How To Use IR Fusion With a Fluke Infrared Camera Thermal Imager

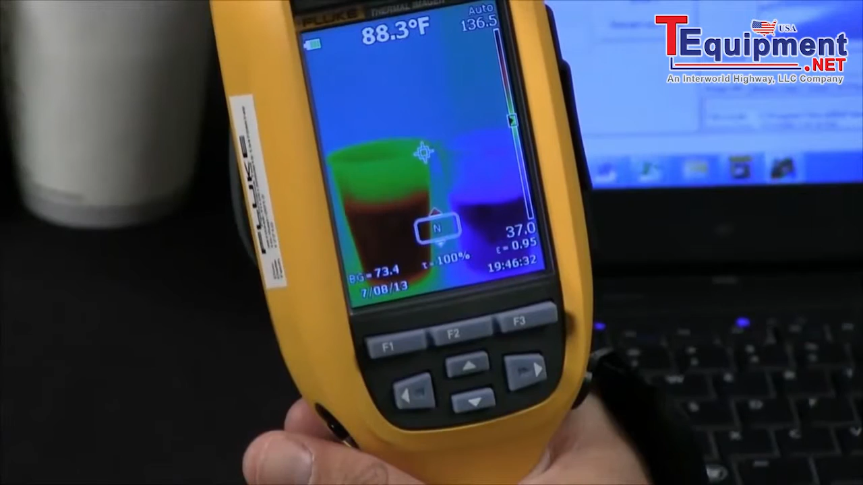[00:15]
On screen: spot 88.3°F
As you can see, I have a Fluke thermal imager in my hand here and I'm looking at a cup of hot water and a cup of cold water.
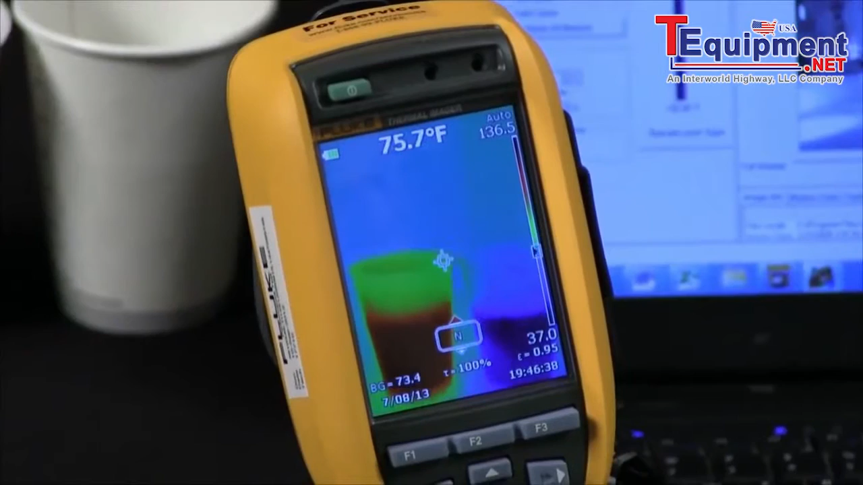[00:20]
On screen: spot 75.7°F
You can see the image is in full thermal. Now if I go ahead in the menu, I can go to Image,
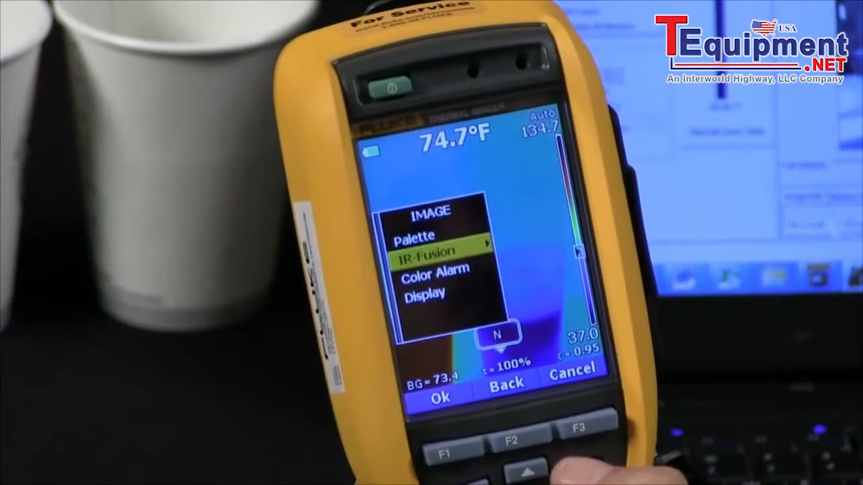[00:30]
On screen: spot 74.7°F
I can go to IR Fusion, and I can bring it down to MinIR,
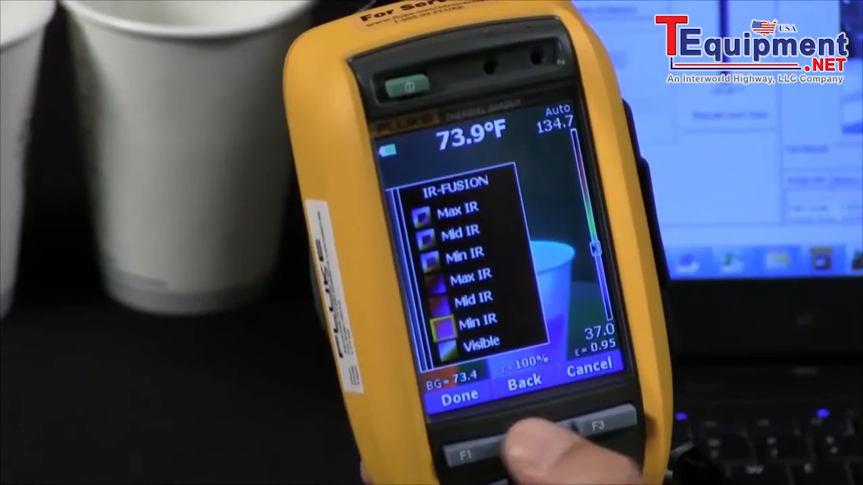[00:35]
On screen: spot 73.9°F
which essentially is an overlap of a digital image and a thermal image. As you can see, when I move my focus ring, you can see how those images are aligning together.
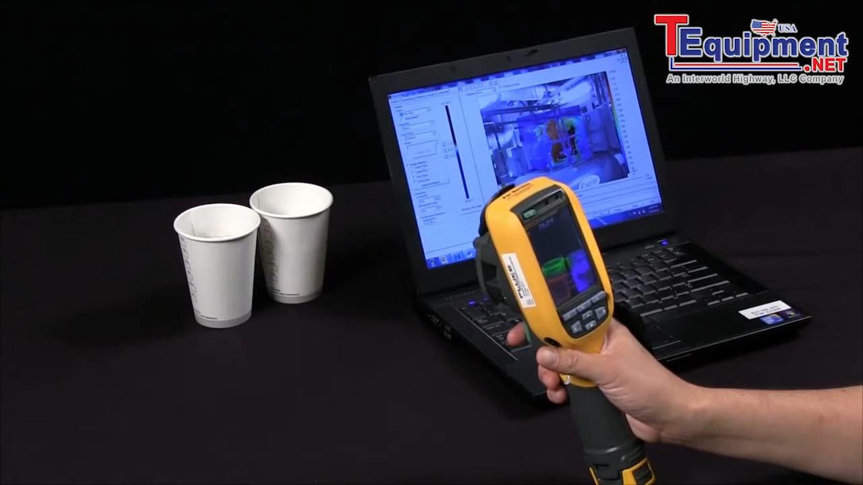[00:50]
This allows you, as the user, when you're doing a scan to ensure that you're getting the focus that you need. The image focus is really the biggest part of doing thermal imaging. Everything's adjustable in the software, with the exception of focus.
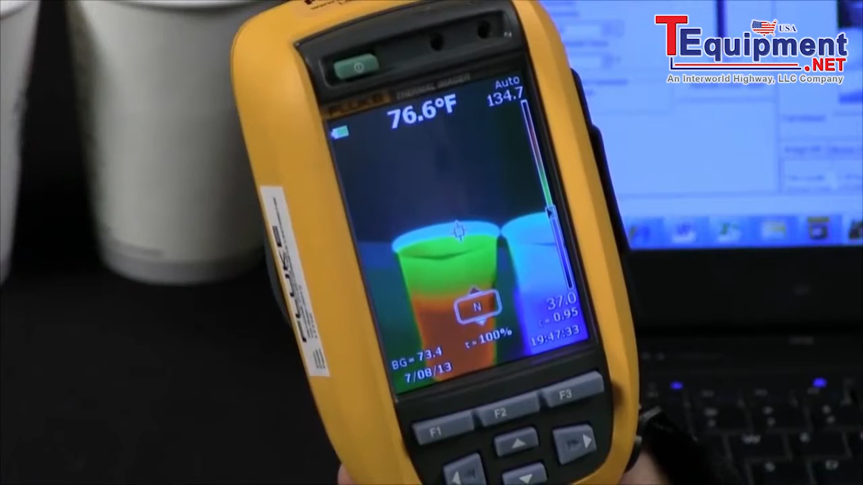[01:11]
On screen: spot 76.6°F
So getting a clear focused image is of the highest importance.
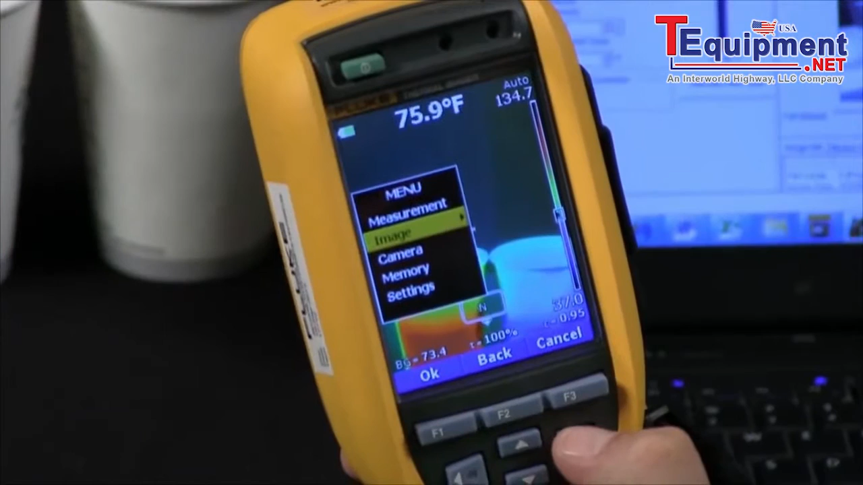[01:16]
On screen: spot 75.9°F
Now I can go back into Image, I can go into IR Fusion again, and I can actually do a Max IR picture-in-picture.
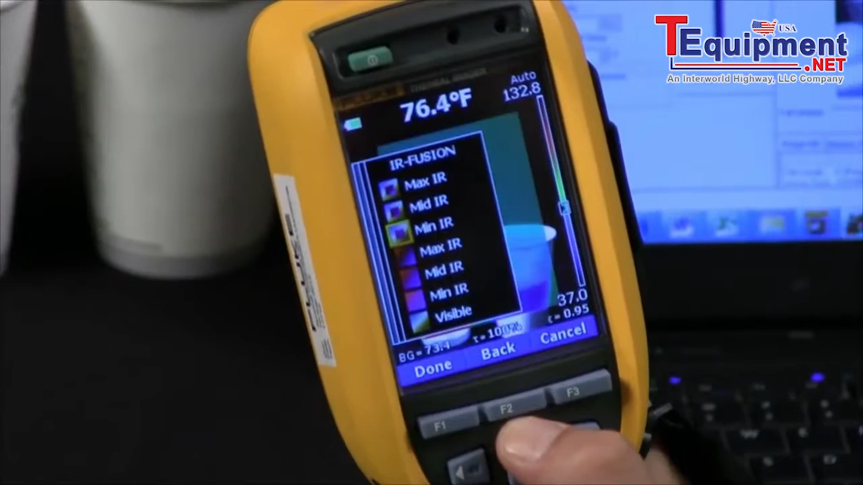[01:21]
On screen: spot 76.4°F
So I'm actually doing a digital and a thermal overlay, and this also will allow you to really have a reference of what you're looking at, being able to see the edge of the digital and the thermal image together, also allowing you to help focus.
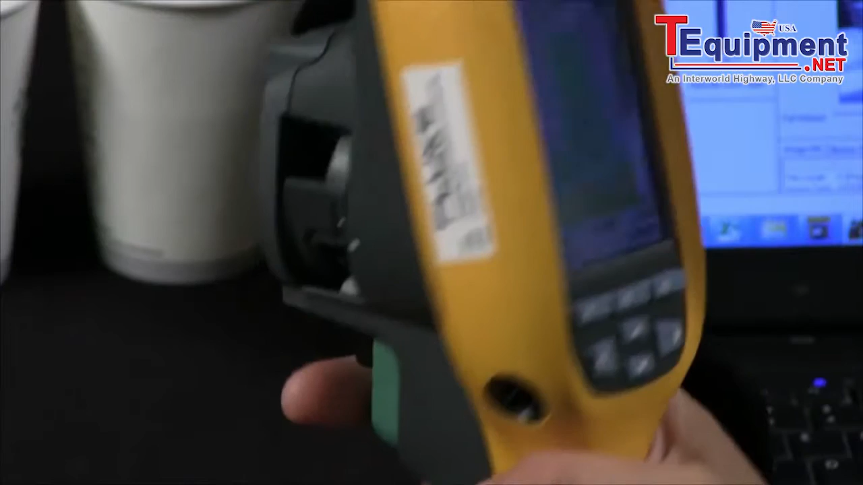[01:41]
On the side of this camera, we also have a technology called IR Optiflex. This will allow you to autofocus between 4 and 20 feet.
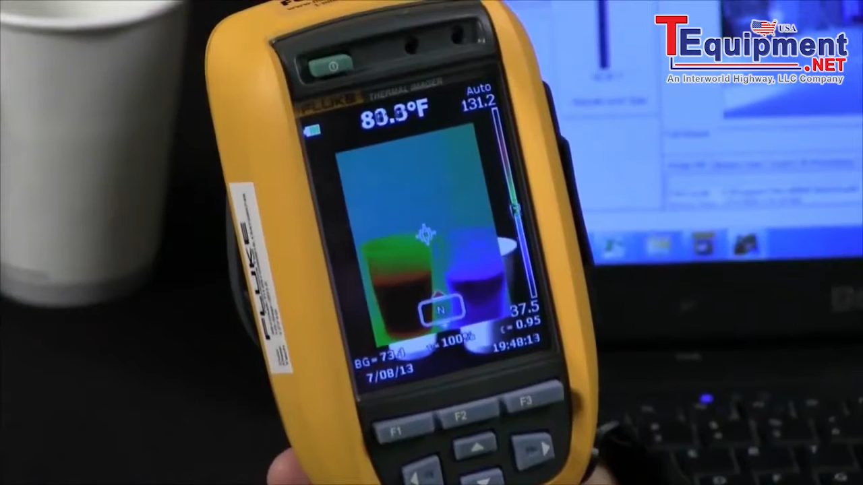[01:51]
So if I pull this imager away, I'm too close in this caption, but if I pulled away to that 4 feet, you would actually see these images align and be able to take your snapshot, quick and easy.
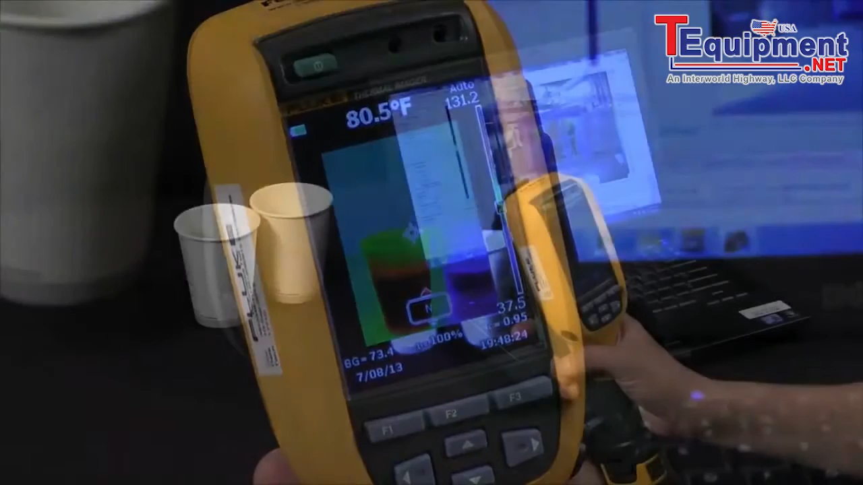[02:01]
On screen: spot 80.5°F
Now if I take this camera and put it down, you can see that we've kind of discussed the blending of the digital and the thermal image. In the software here, we've got a perfectly focused image. This is an example of a chiller.
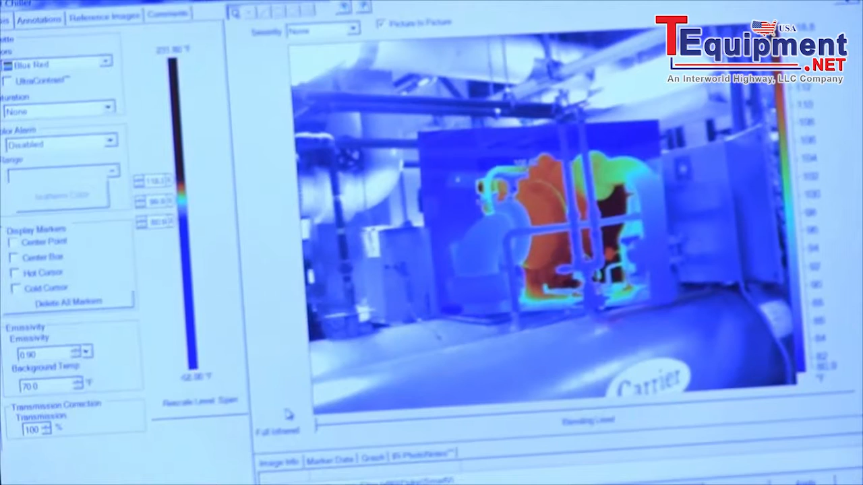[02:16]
I'm in full infrared, and I'll go ahead and take it out of picture-in-picture.
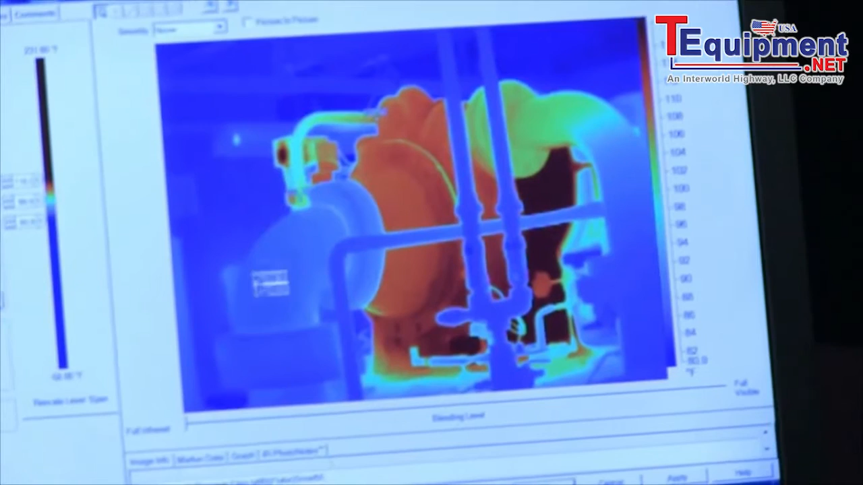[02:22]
So we're zoomed in here, you can see some of the markers that we've indicated temperatures. I can actually scroll this back on this blending line,
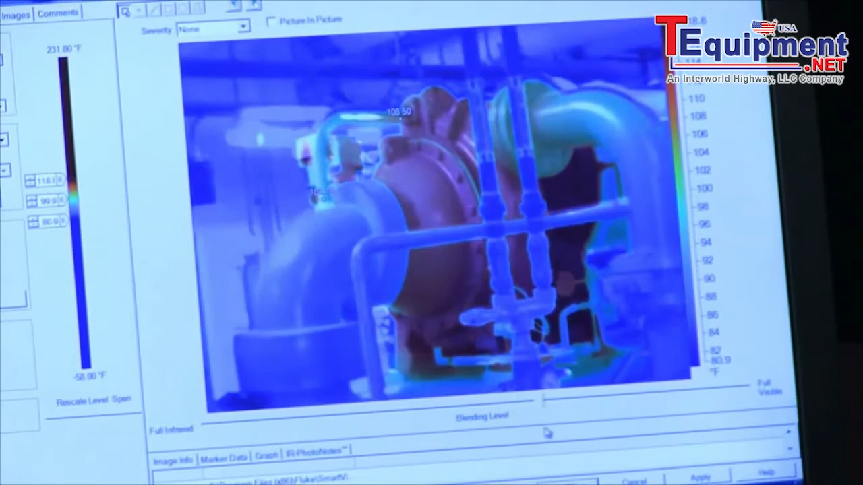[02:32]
all the way from full infrared to full visible, or anywhere in between. And then I can also go to picture-in-picture,
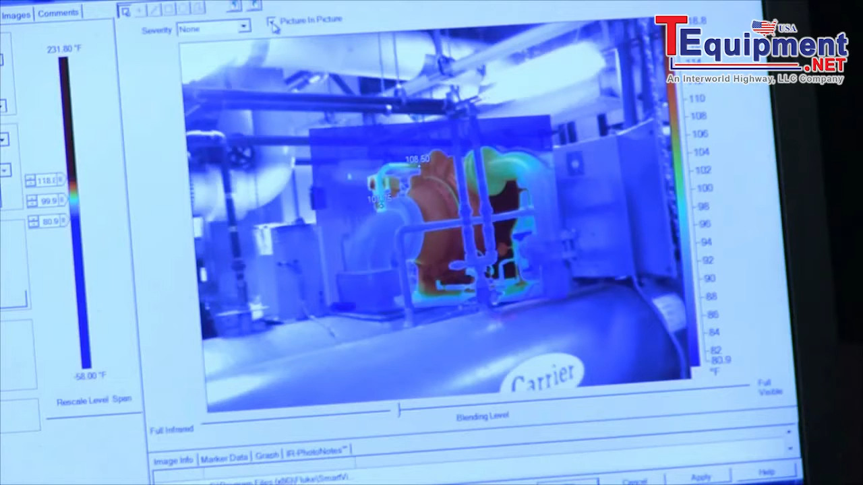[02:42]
and this is once again going to allow me to ensure that I did have this camera in complete focus when I took this image. This is very important. This will also allow you to understand where you were